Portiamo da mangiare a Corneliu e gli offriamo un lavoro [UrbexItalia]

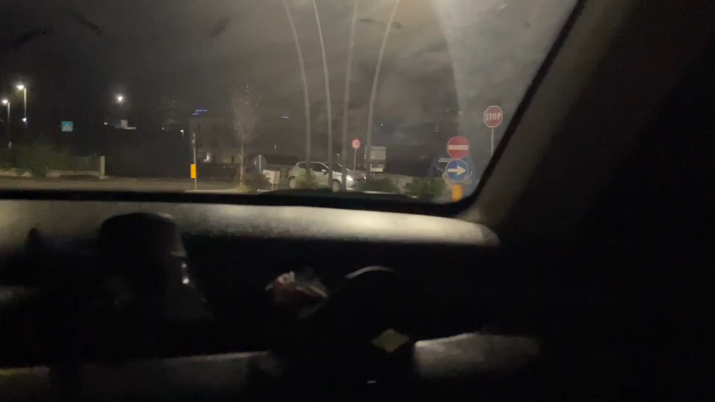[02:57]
eccoci eccolo lì ragazzi ecco cornelio
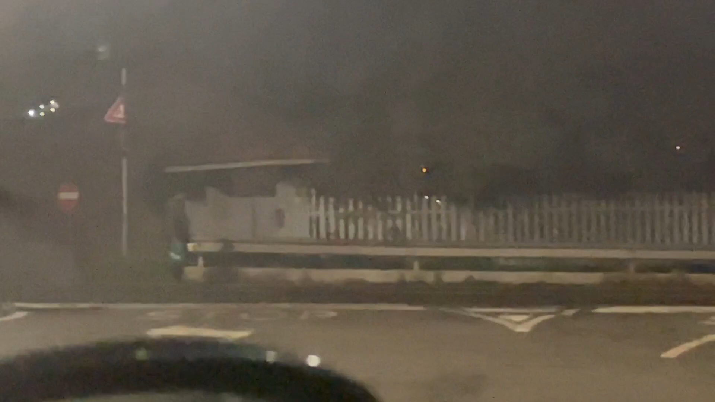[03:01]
l'abbiamo proprio beccato qui e sta andando esattamente verso
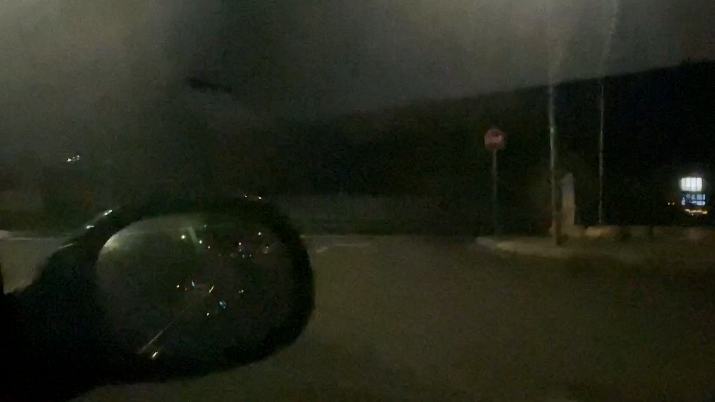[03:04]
il collegio quindi adesso aspettiamo un attimo e vado subito là davanti eh vai subito davanti al collegio